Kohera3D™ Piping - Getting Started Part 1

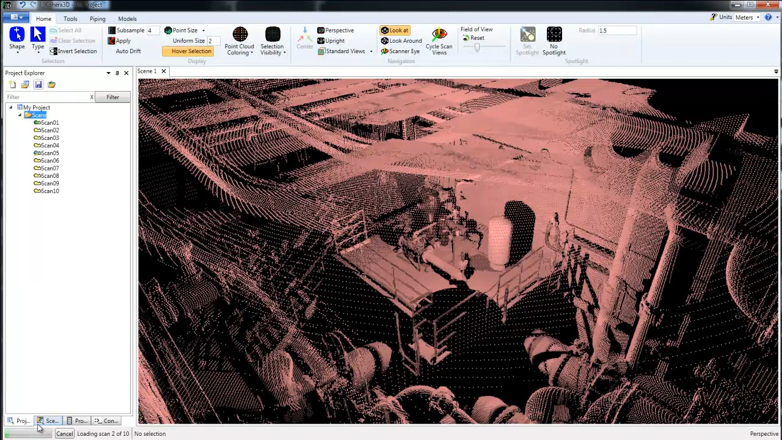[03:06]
And we can see the progress here of our scans being loaded and added to the scene.
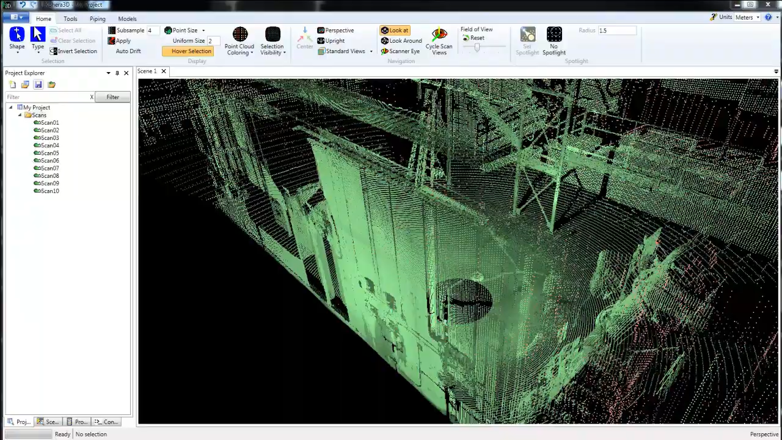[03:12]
So now with all of our scans loaded we can see a variety of different colors.
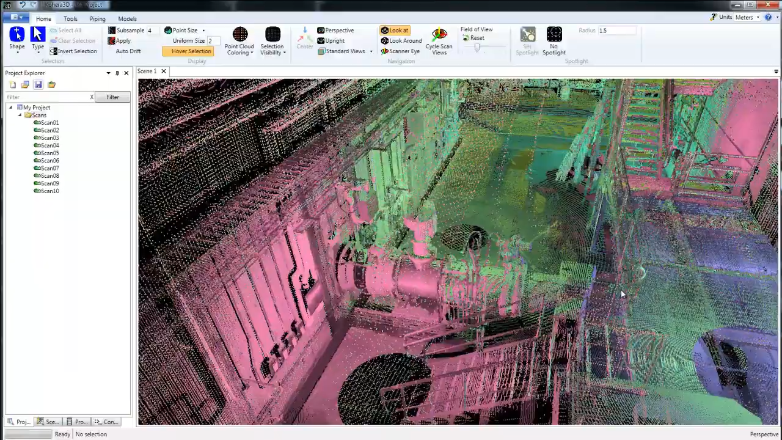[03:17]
Each color here represents a different scan and we can change that.
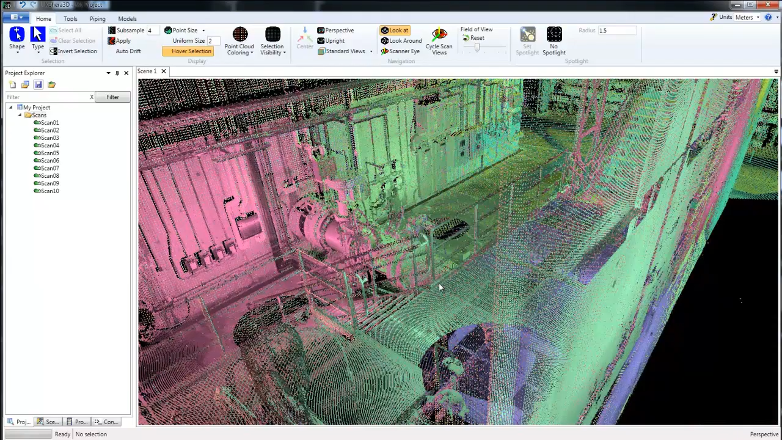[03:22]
We can go to the point cloud coloring. If we have colorized scans we can choose the color as scanned.
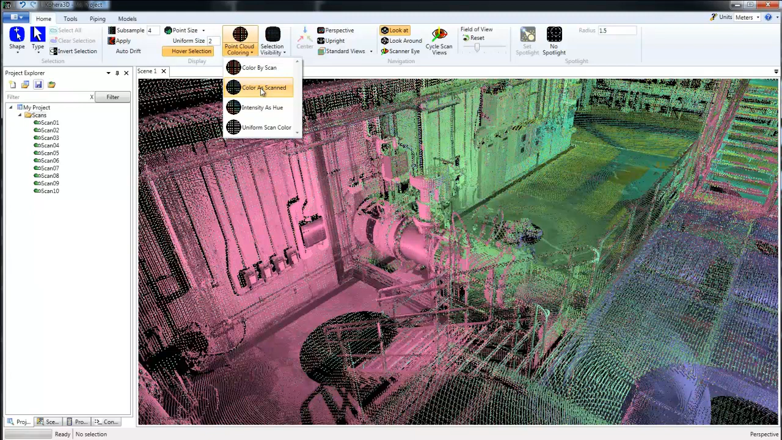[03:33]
We have intensity as hue. And we have a uniform scan color.
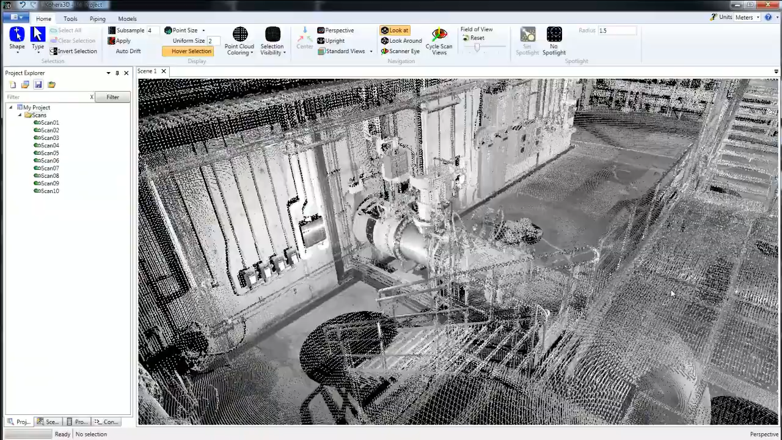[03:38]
So now let's look at the options.
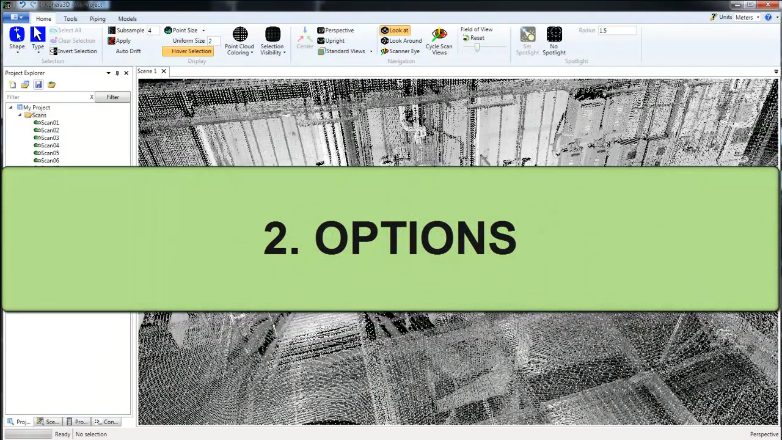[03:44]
Right here under options. First we have different navigation modes. To find out the keyboard and mouse combinations for these different navigation styles.
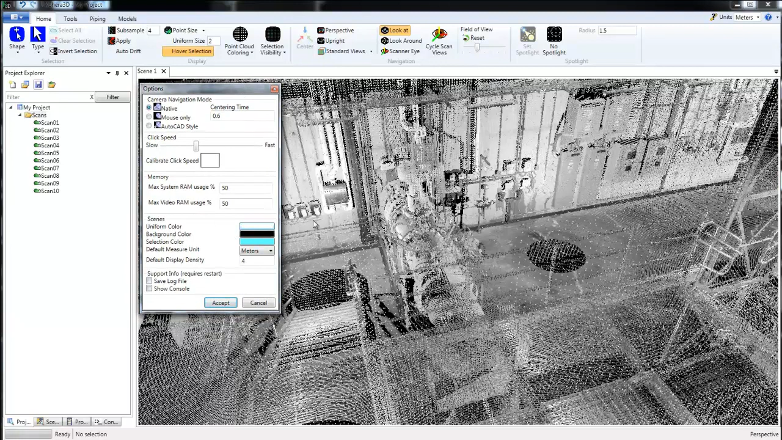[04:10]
You can click on the help icon and look that information up there. Okay let's skip down to the uniform color. We can see here that it's white. We can change that. Say we want green. And we can choose accept. Let's go back to the options. And change that back.
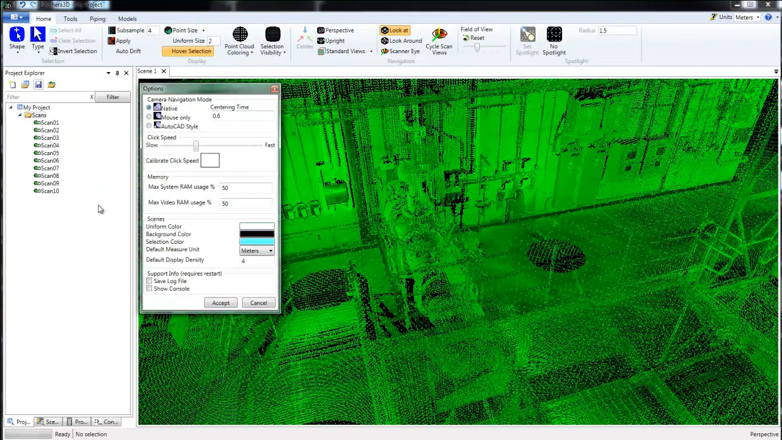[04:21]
And then a variety of different settings like the default measure unit. And the default display density. So I'm going to click accept. Now in addition to the options we have the sub sample for the visual display. This is what goes to the graphics card. This is not the same as the sub sample that we loaded for the scans. This is just how much data we want to see.
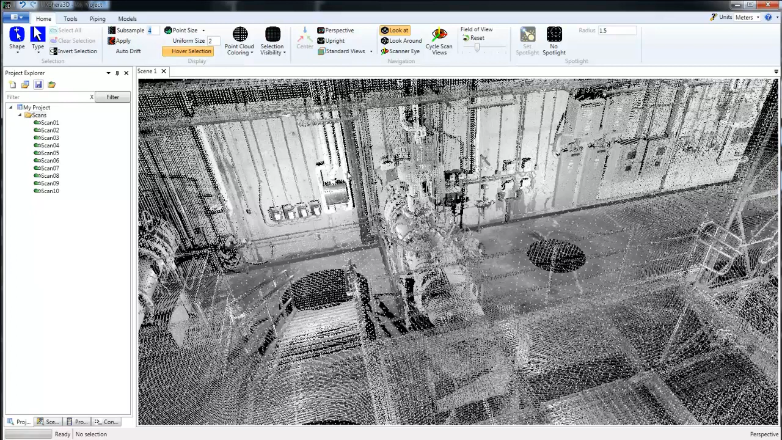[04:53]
And if there's a lot we may want to reduce how many points are loaded to the graphics card. So we can choose a higher number and click apply. Or we can go to a lower number which would be even more data.
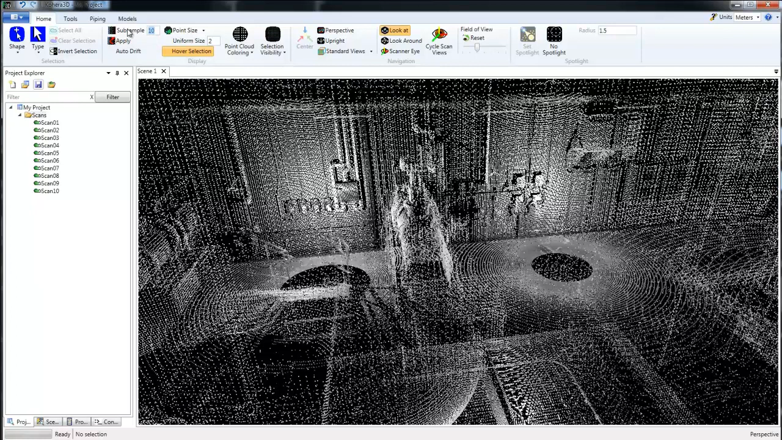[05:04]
And you can bring that all the way up to 1 which would be equivalent to the sub sample level we applied at the time we made the project. So I'm going to switch this back to 4.
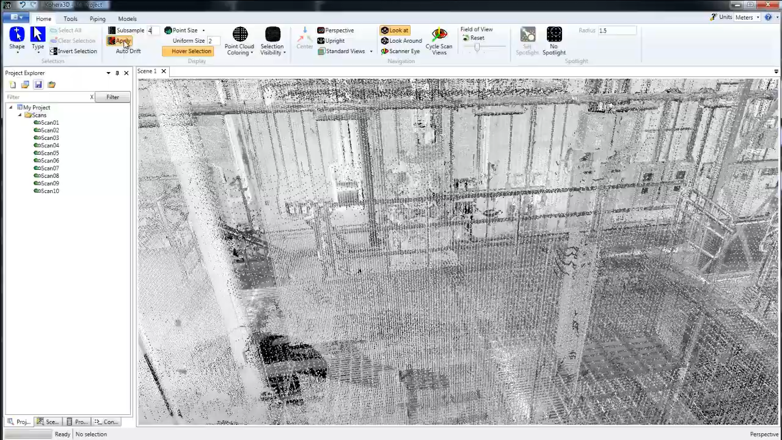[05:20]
Now we also have the uniform size here for the points. So I like to keep mine a little bit smaller.
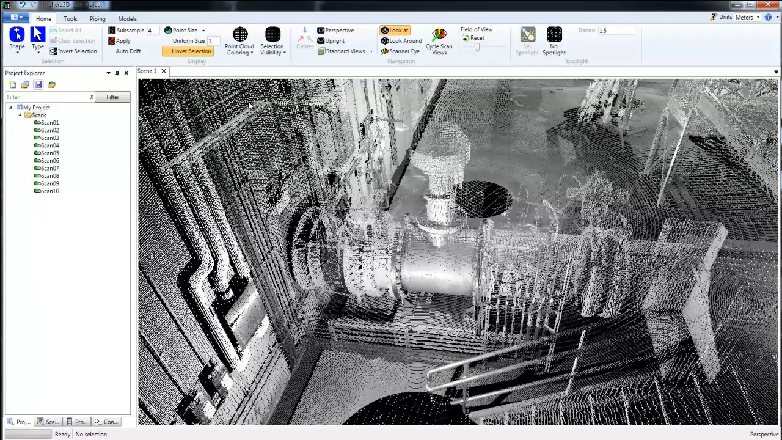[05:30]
So I'll pick one. And I'll go with uniform.
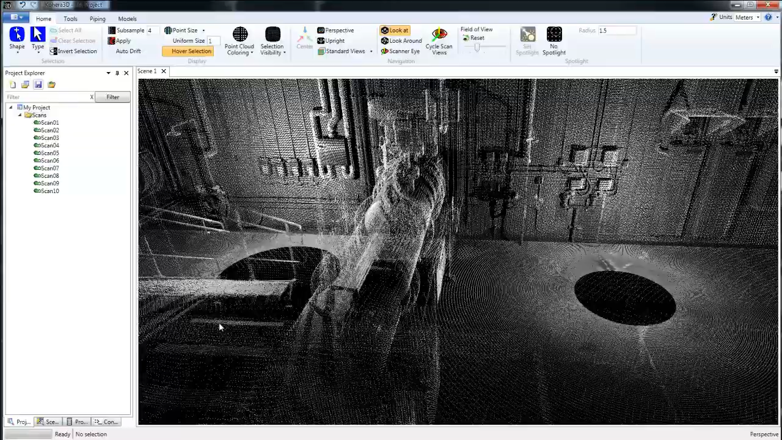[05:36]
And now we can kind of see through the points here a little bit easier.
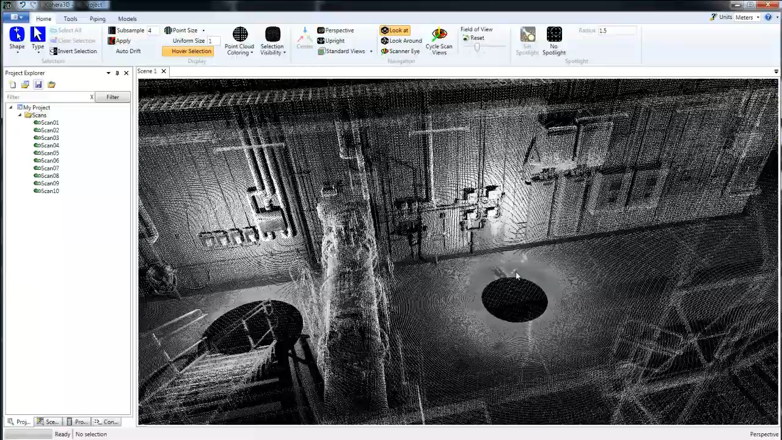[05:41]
And this really helps when you're fitting pipe.
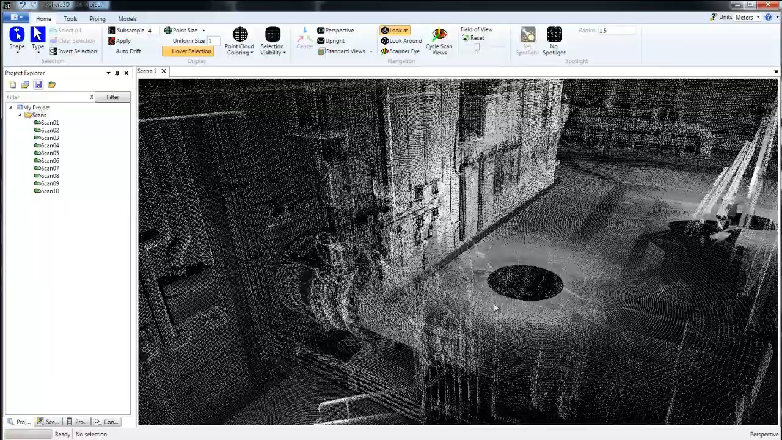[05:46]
Now at any time if you need to see something a little bit clearer. You can select a point.
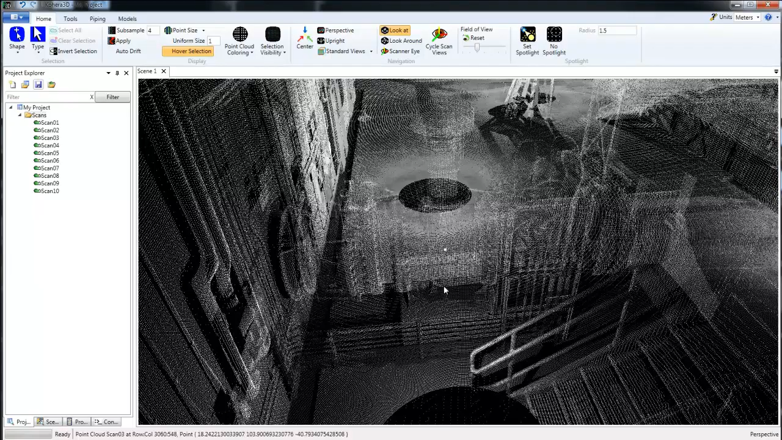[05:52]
And I press C on the keyboard to center that. See.
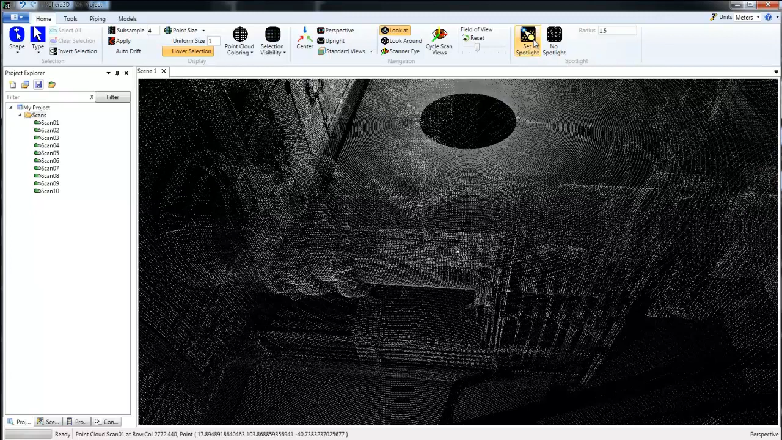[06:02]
Anyhow there's a set spotlight option. So you click a point and choose set spotlight. And that will load full detail for that particular area.
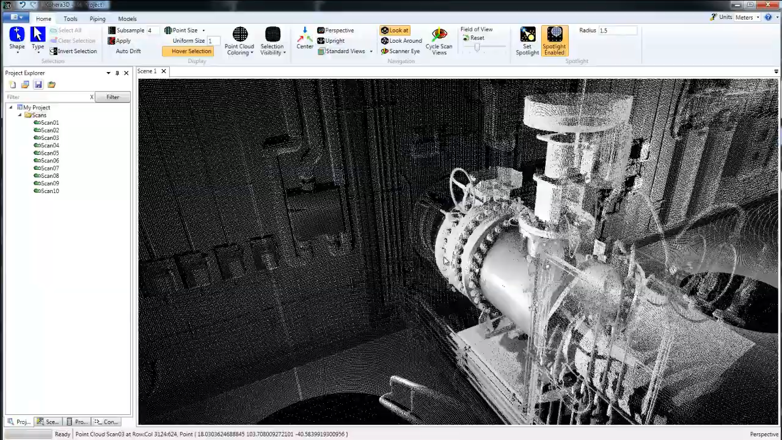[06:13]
So let's take a look at a wall here. And I'm going to bring this all the way down to 10 just to show how the spotlight works.
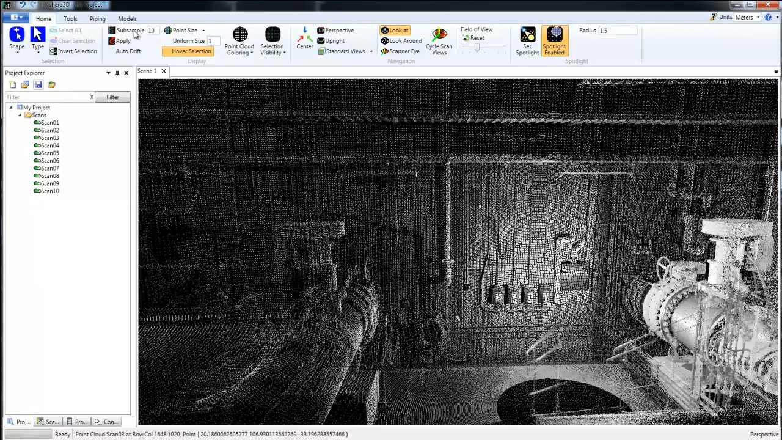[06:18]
So I'm going to set spotlight.
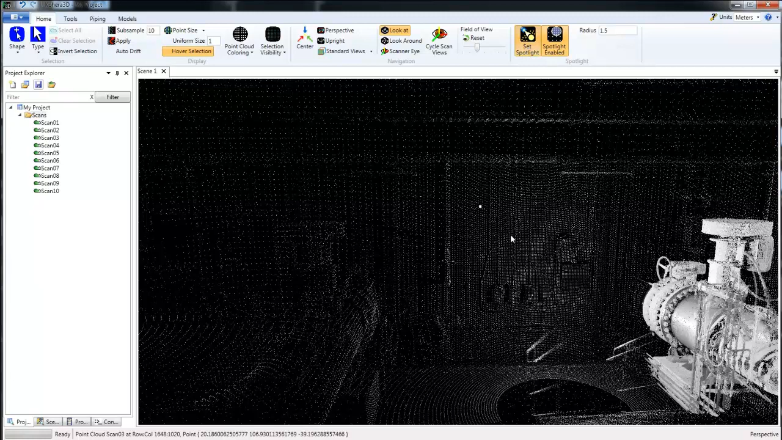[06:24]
And we can see a radius here of 1.5.
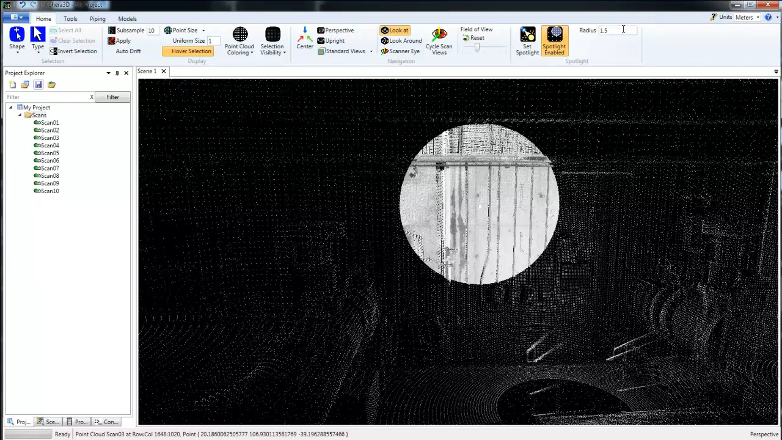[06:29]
We can increase that. So I'll go with 3.
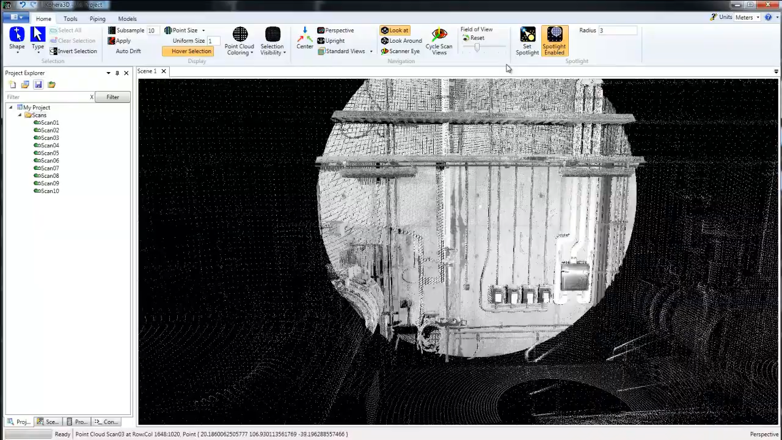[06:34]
We can see that the spotlight there gets larger.
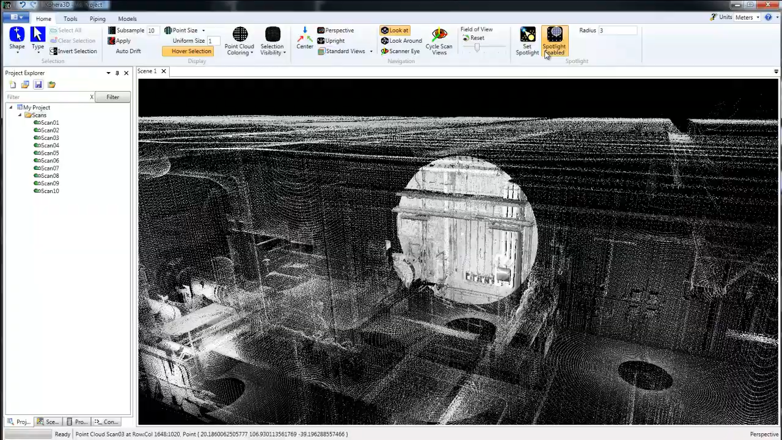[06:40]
Going to turn that off. And now we're going to look at the selection tools.
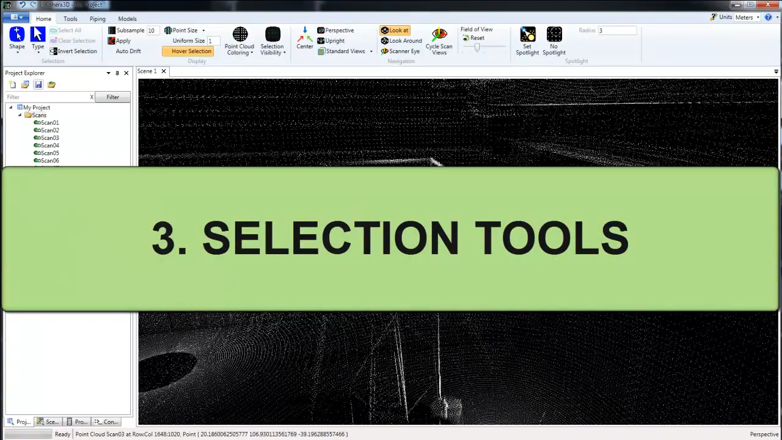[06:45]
So let's find another area.
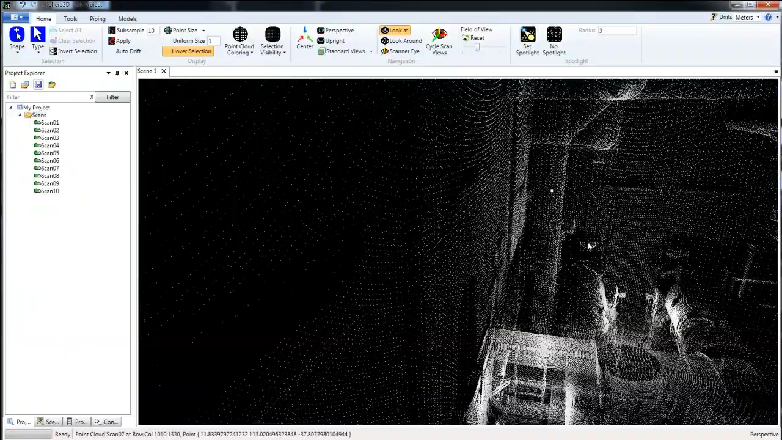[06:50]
I'm going to click a point here and hit C on the keyboard to center. So right here where we see shape. We're currently in the point mode. And I'm going to choose the box select. And I'm just going to drag a box around this area. Perhaps this is an area that I need to work in.
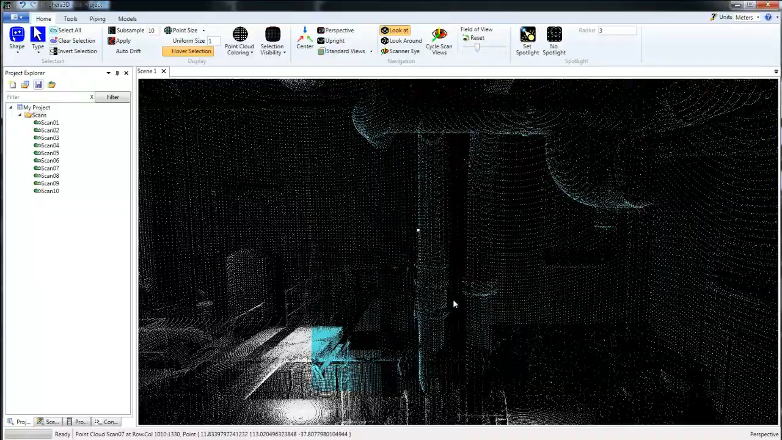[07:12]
And I'm not concerned at the moment about working with any of the other data.
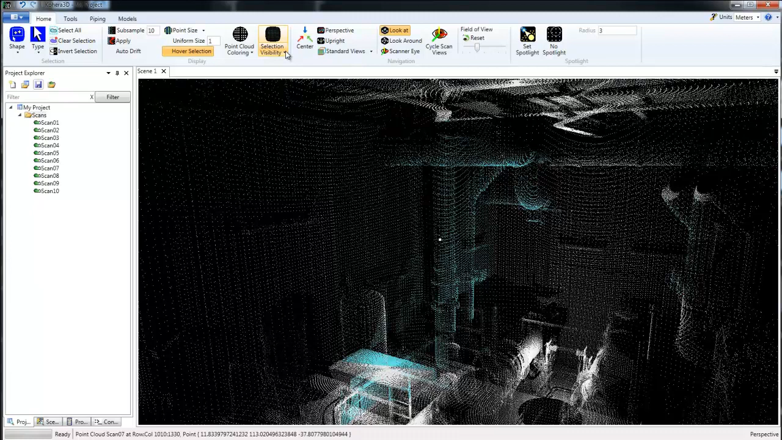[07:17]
So selection visibility. I'll change that to selected. That will hide everything except what is selected. And now I want to change this because I don't really need all of this data that's been selected. So again using the box select.
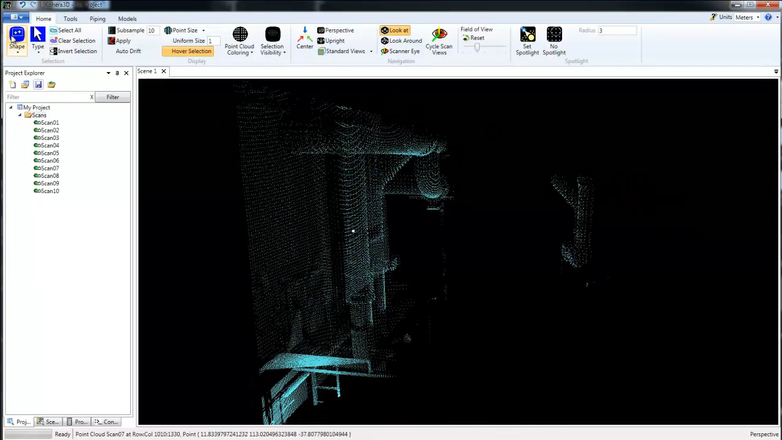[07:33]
This time I'm going to hold down the control key.